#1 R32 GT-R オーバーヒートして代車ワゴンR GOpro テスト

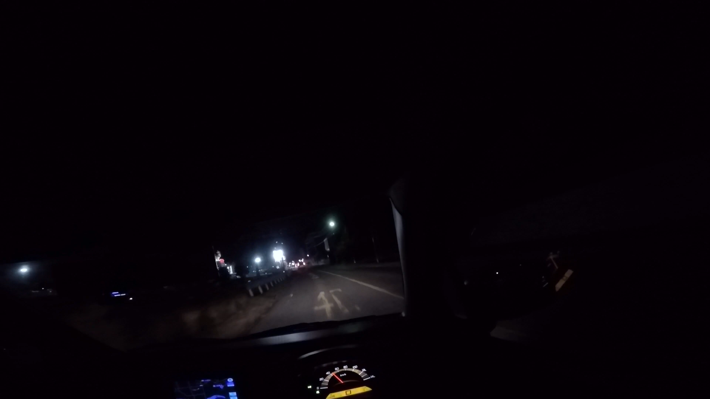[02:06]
あのーほら車走ればなんでもいいみたいな感じで例えばこういうワゴンRとか乗ってる方であーなんてんだろうまあ軽自動車の方が維持費とかね安いからっていうのをね言ってる方がですね実際は多いわけじゃないですかあららなんかすごいな
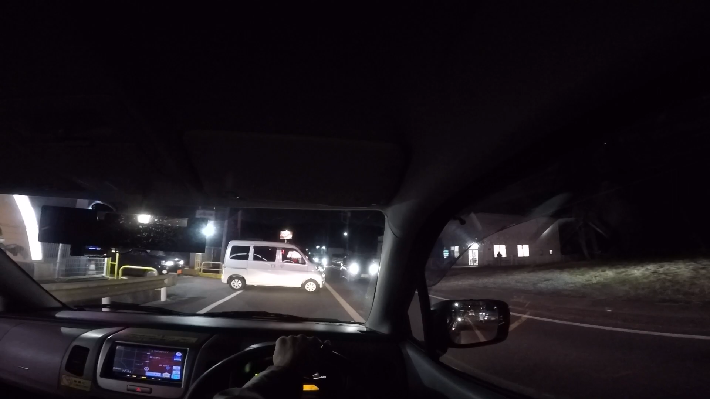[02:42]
なかなかいけないなそういった人に限ってなんかね国産が多いおーおーOKOKすいません行ったなんか交通量多いから大変だな走れればなんでもいいプラスお金あまりかけたくないからってことでなんか軽自動車乗って
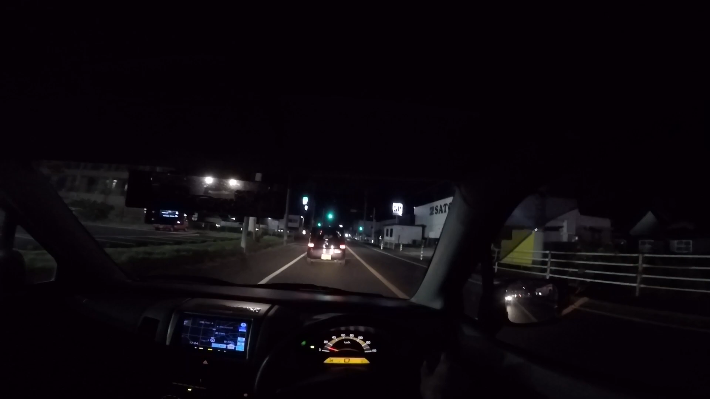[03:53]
夜のゴープロの撮影ちょっと不向きですけどまあライトが明るいんでまあ映ってんじゃないかなとあとこういう市街地だからねでまあタイヤはねグッドイヤだったかなあれグッドイヤだったらなんだっけ国産だっけ国産だっけわかんない全然国産だか買いやだか知らないけど国産か
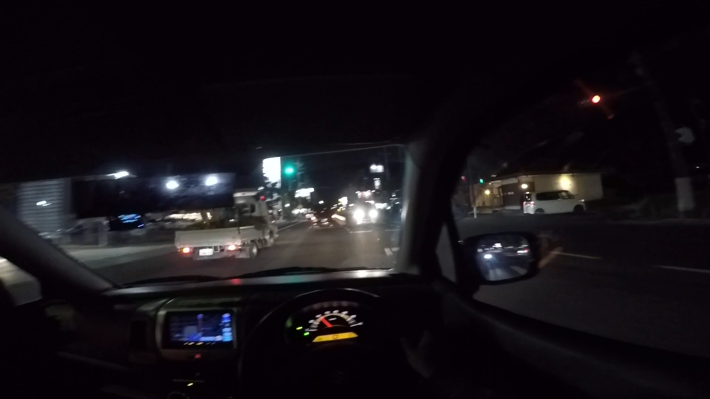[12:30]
前の動画になんか、左からの追い越しは禁止だ、禁止だ、禁止だ、言ってけど、現状こういうことですよ右側がね、追い越し車線を走りたいっていう人が多すぎたりとか、曲がる人が多すぎたりとかもう絶対こっち側が詰まるんで、で、その渋滞のところを、ね、追い越し禁止だからってあ、